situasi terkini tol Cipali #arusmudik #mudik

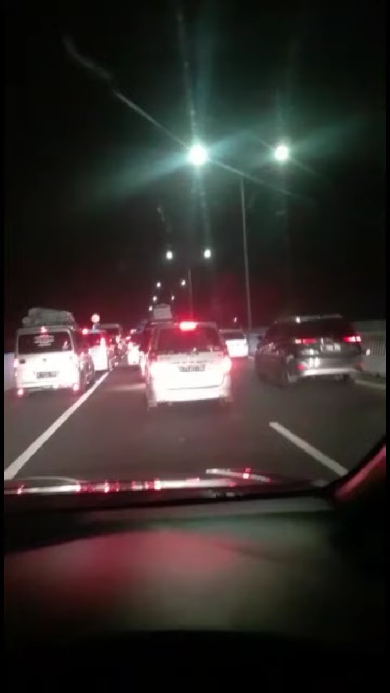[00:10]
Situasi terkini jalan tol layang Cikampek dari arah Jakarta menuju ke Cirebon. Ini jalan tol layang saja sampai macet.